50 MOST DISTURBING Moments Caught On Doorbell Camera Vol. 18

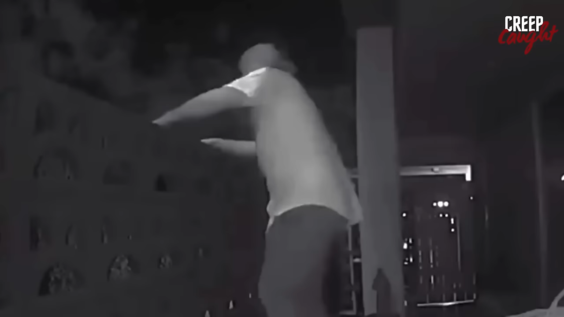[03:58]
Upon receiving the notification, she chose to confront the intruder through the intercom.
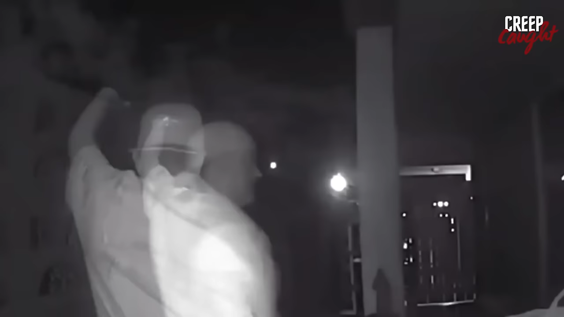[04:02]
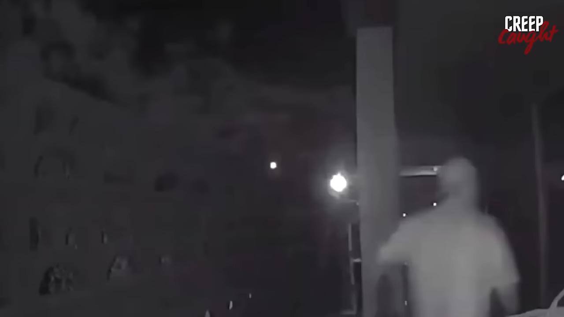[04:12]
Okay. The moment she mentioned the police, he took off.
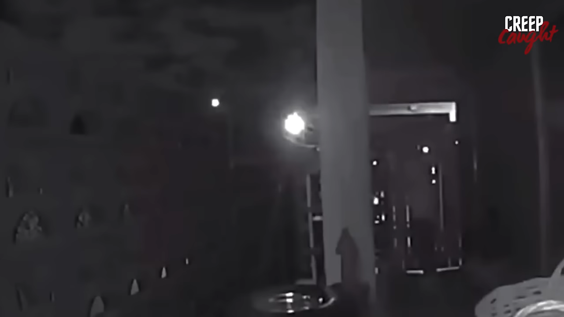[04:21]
It's satisfying to see this fool's plan get completely derailed. In Memphis, Tennessee, some guys were trying to steal a car that was left unlocked. What they didn't realize was that they were being watched. They bolted when the homeowner shouted at them.
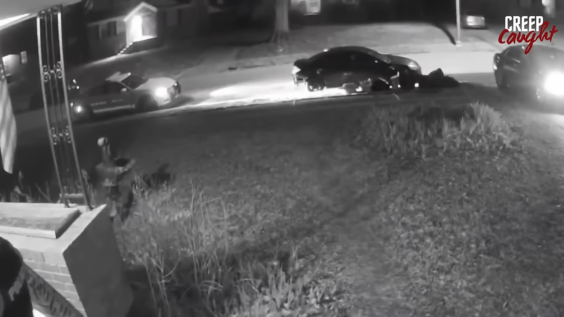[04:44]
Police showed up at the scene not long after. Hey, cut my house, man. That's my car. I'm gonna cut my Ring camera off because I got it on Ring. I'm shaking. I got the video right. That very night, these guys got nabbed by the cops because they were attempting to break into other cars in the neighborhood too. two guys attempted to break into a couple of cars parked in a driveway.
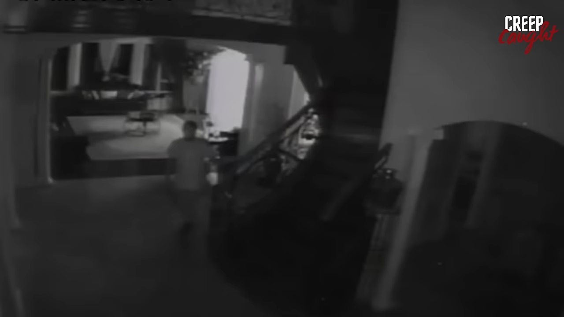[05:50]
In August 2019, a home security camera in Troy, Michigan, caught a suspicious man wandering around inside a house,
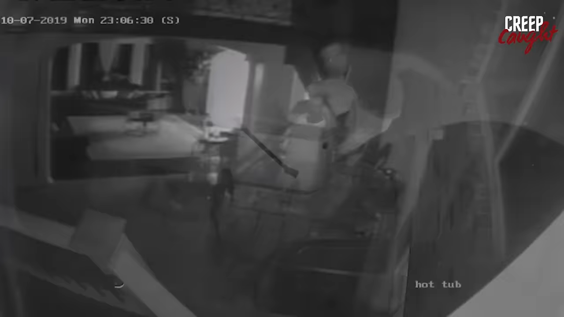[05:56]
looking lost as he had broken in. Although the camera didn't catch what happened afterward,
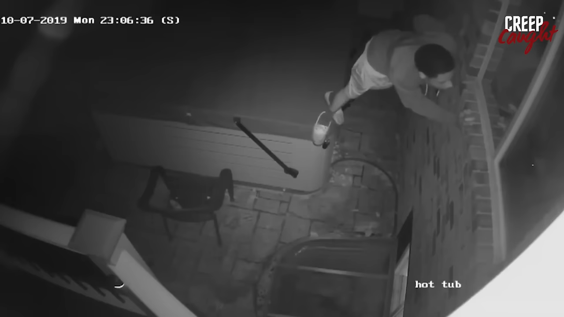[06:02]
the homeowner was terrified when she woke up to find the man standing over her bed. He ran off before the police could get any leads on who he was or his entry method. It wasn't until 2 months later, in October,
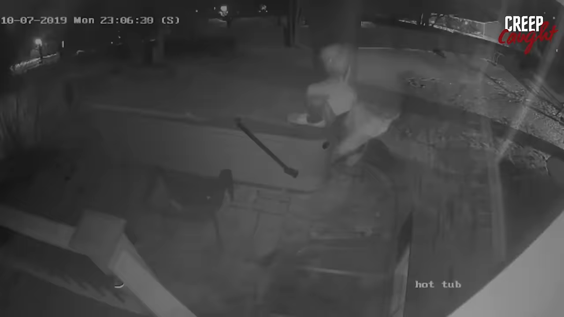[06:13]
that he showed up again on camera, this time in Rochester Hills, Michigan. The video showed him climbing onto a hot tub and looking through a window before leaving the scene. Despite the homeowner's report, the man remained free for months. Then, in January 2020, he was caught on camera again, this time peeking into a kitchen window in Bloomfield Township. The homeowner got an alert from their security system showing the man hiding behind a tree and later walking along the side of the house. His continued presence in the area was unsettling.
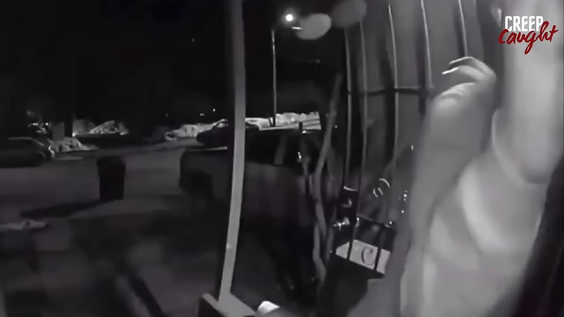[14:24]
Let's get riding, dude. Come on. Black it. Black it. Black it. Let's go. Do it, dude. The person living there decides not to open the door, which is probably the smartest move. They call the cops instead, and the guy ends up getting arrested. Moral of the story? If you're gonna drink, at least don't be a nuisance to others.
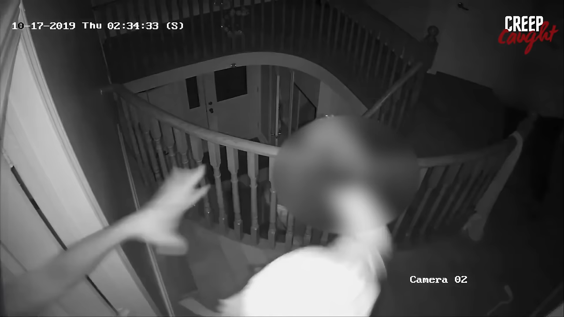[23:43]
four masked men broke into a house through the garage door on Colombo Crescent in Maple Vaughan, Ontario, Canada. Once inside, they became violent and harassed two family members. They then tied up all six people in the house and demanded money and jewelry. After they finished their robbery, they escaped in several vehicles. Luckily, the police were able to catch all four of them, and they ended up behind bars.
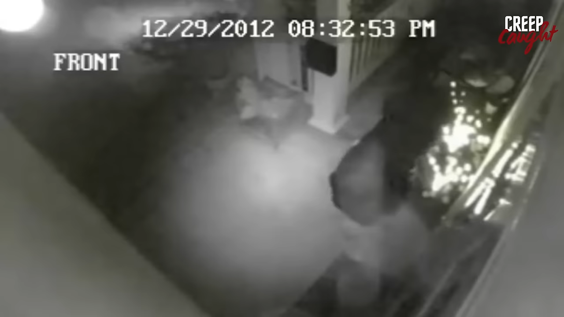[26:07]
A team of burglars orchestrated a break-in at a home, cleverly dividing their roles for the intrusion. Initially, one of them repeatedly rang the doorbell to see if anyone was inside, while the rest scoped out the backyard for ways to get in. They then regrouped and tried to force open the back door, with two of them eventually breaking through.
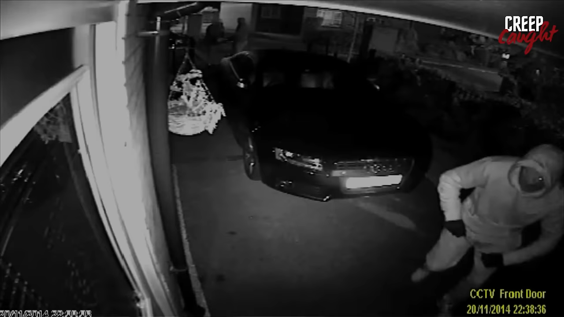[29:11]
On the evening of November 20th, 2014, around 10:40 p.m., a residence on Marshbrook Drive in Blackley was violently targeted by three men. Armed with makeshift battering rams and dressed in balaclavas and dark attire, they forcefully made their way into the home by breaking through the front door.
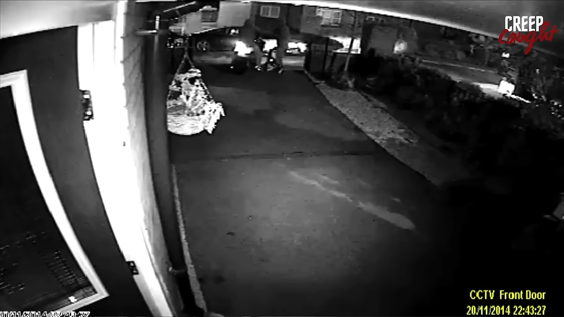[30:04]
The culprits, identified as white males, wearing full-face balaclavas and speaking with local accents, instilled a profound sense of fear and intimidation through their actions. In the early morning of February 27th, a break-in was effectively stopped thanks to a unique security feature in a homeowner's residence. The sound of their security alarm woke them up,
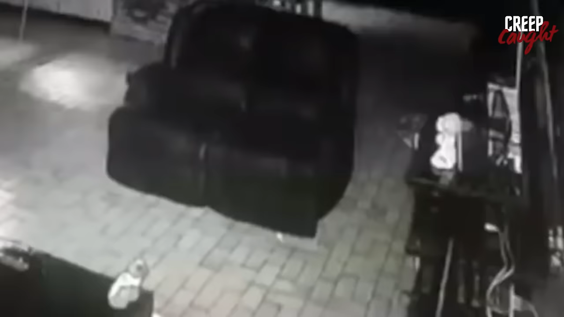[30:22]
and they quickly checked their CCTV to find a burglar prying open a window with a crowbar. Despite the loud alarm,
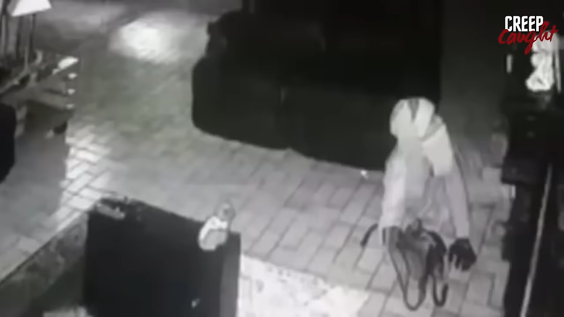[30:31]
the intruder kept going and made his way inside, starting to look around for items to steal. Watching live from their CCTV, the homeowners were on edge, waiting for security to arrive. The intruder, undeterred, began moving deeper into the house towards the bedroom. The homeowners had locked the door, but doubted it would hold against the burglar's tools.
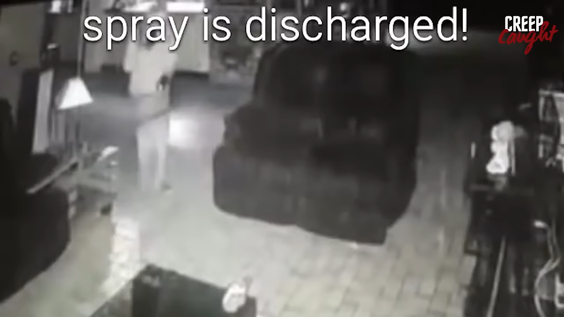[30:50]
Just when things seemed most critical, the home's pepper spray alarm went off,
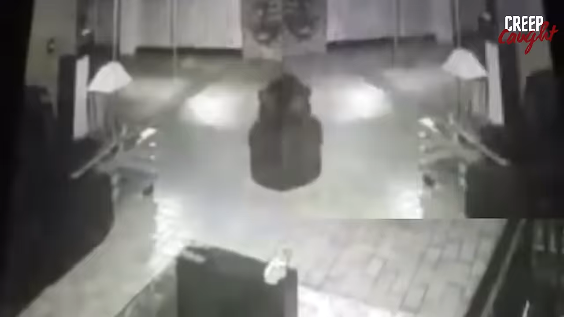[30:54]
releasing a cloud of pepper spray from two dispensers in the sitting room. The burglar was instantly hit by the spray, causing confusion and a hasty retreat.
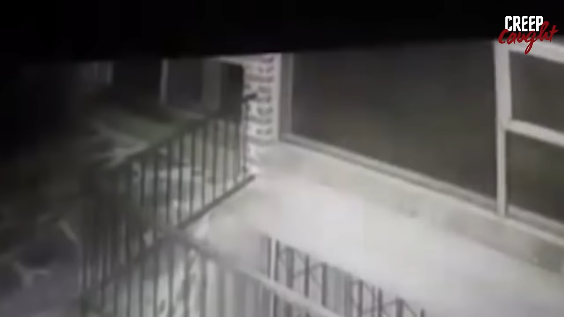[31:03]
Overwhelmed, he jumped out the window he had come in through and escaped.
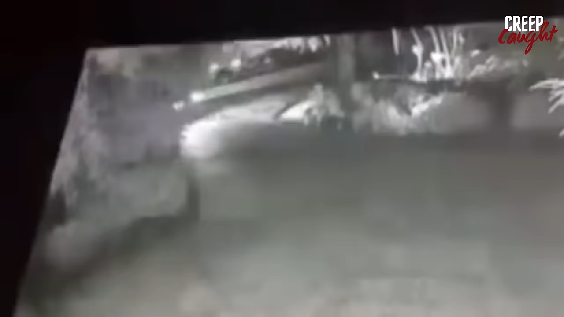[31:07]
Security arrived just a minute too late to catch him. The homeowners later said their pepper spray alarm system was to thank for preventing a potentially dangerous situation.
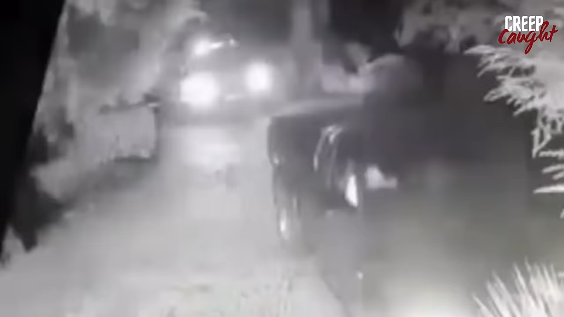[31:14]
In the Mira Mesa area of San Diego, there's been a string of house break-ins that's got the police on high alert.